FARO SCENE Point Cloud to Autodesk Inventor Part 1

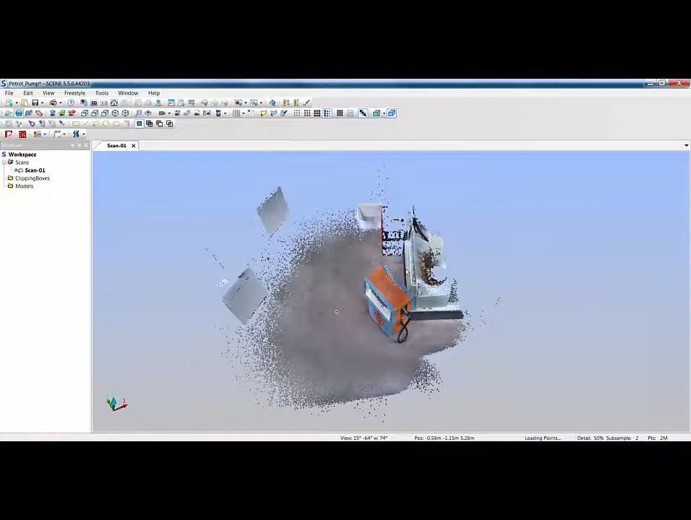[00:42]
So first off I'm going to look at my orientation so if I look at my
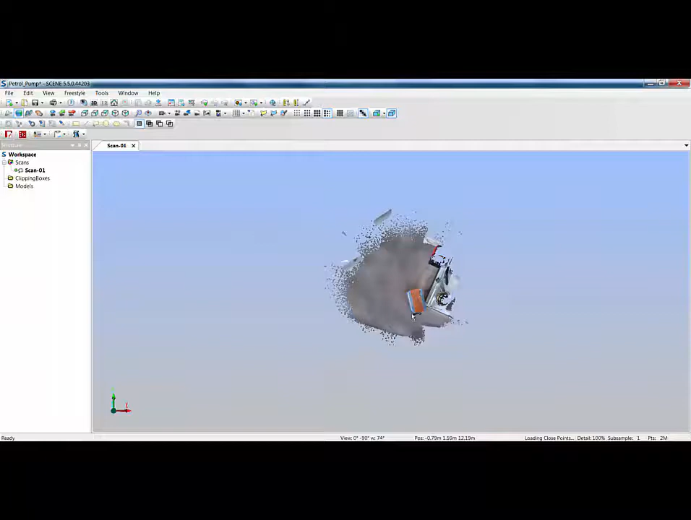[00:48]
view from the top you can see that when I take that data across through recap and into Inventor I'm not going to be orientated very well.
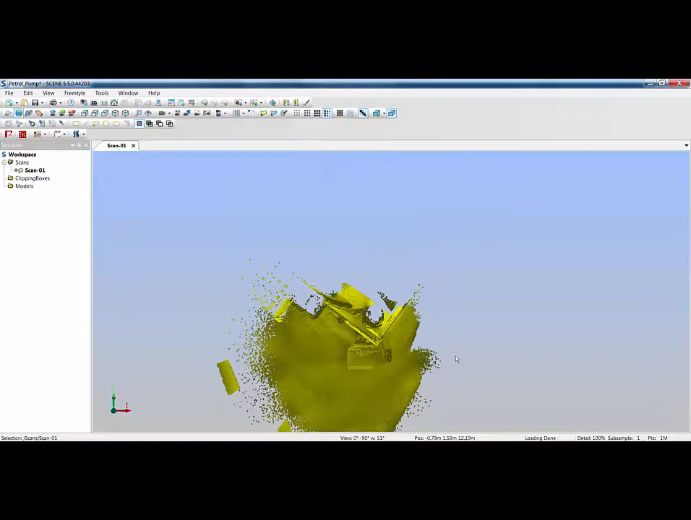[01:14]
Now obviously looking at that all I'm going to do is just line this up with the edge of the screen to see
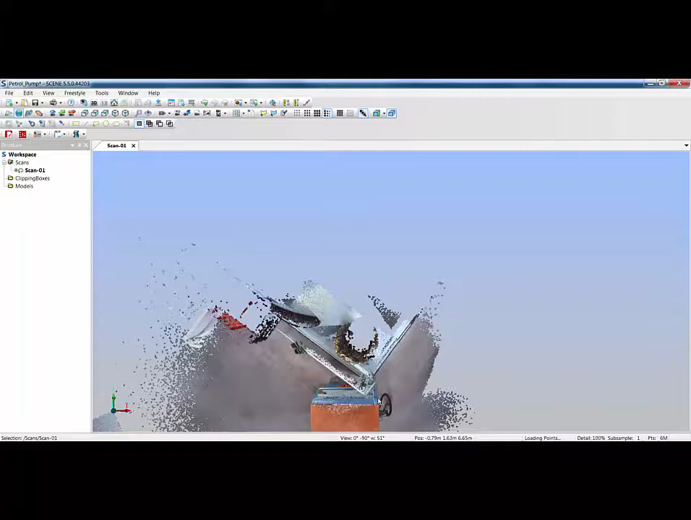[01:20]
whether I've got it almost horizontal and that's good enough for the purposes of this.
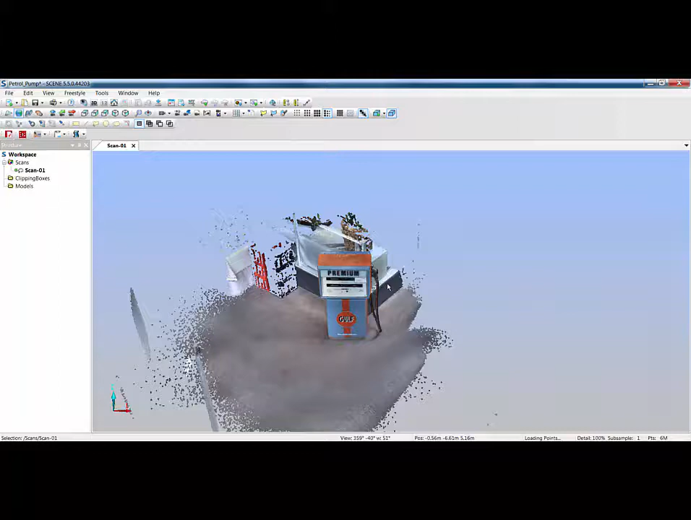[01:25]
The next thing I need to do is isolate some of the data. Now I can use the clipping box or because I'm using freestyle data I've automatically got a scan point cloud. So to use the next two tools if you're using focus data you'd first need to create either your scan point cloud which is individual scan point clouds or you'd need to create your project point cloud which I've covered in other movies. Once you've done that you can then use the two tools up here either the polygon selector for drawing an area around a piece of point cloud and then right clicking and doing delete or you can use the brush selector.
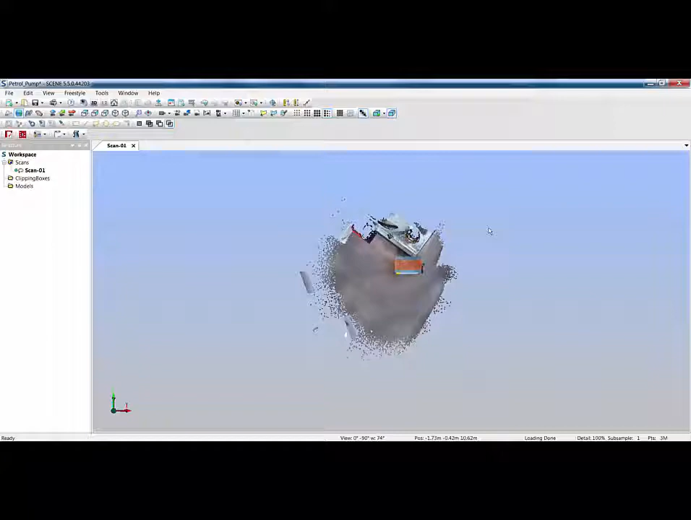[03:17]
in a perspective fashion I've also got some areas selected there so rather than
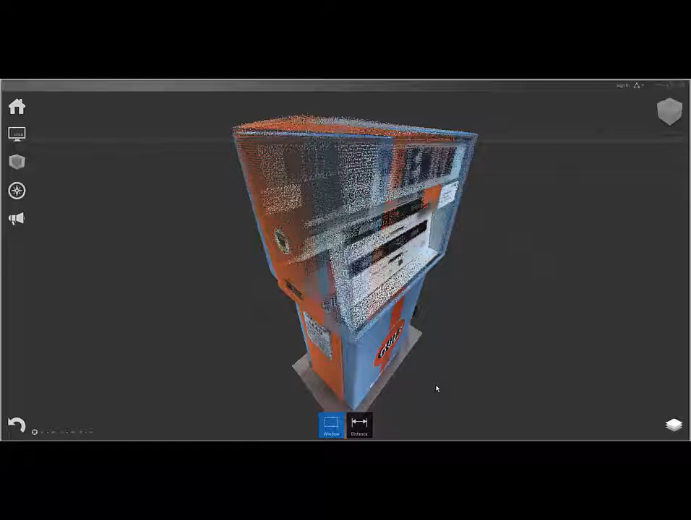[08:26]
then we're just going to launch our project so here you'll see we've got our petrol pump on the screen
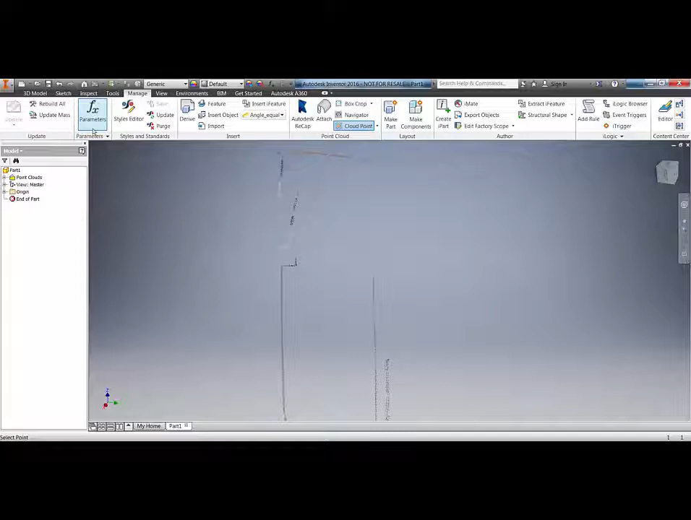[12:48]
my sketch command over here i can use that sketch command to project those points onto a plane because obviously if i'm picking on points here i don't know whether i'm picking on points at the front or the back of the section but inventor's intelligent enough to know
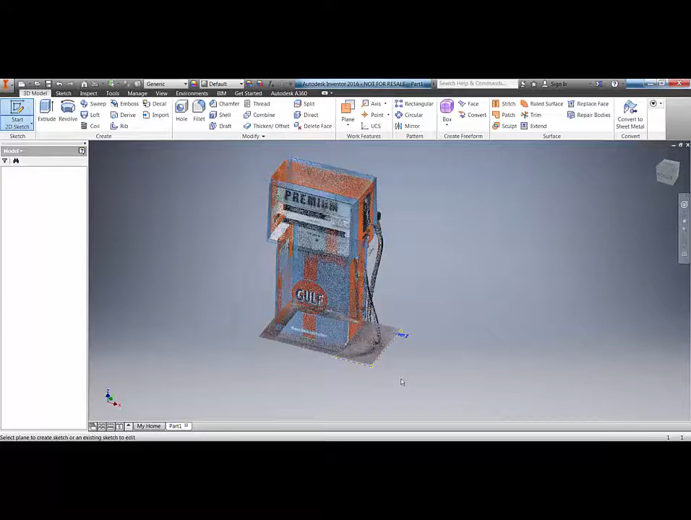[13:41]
that working plane and i can then take a line and start to snap to my point cloud around the outside of this area as you would normally do close that point off
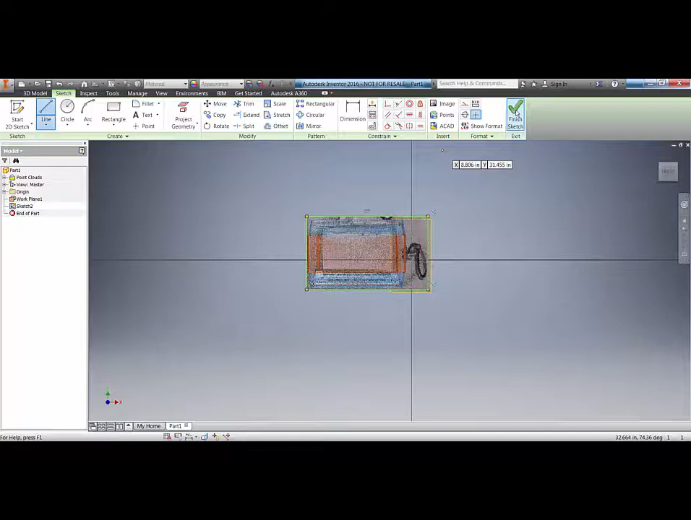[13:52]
finish my sketch and there i've got my sketch you could then extrude that sketch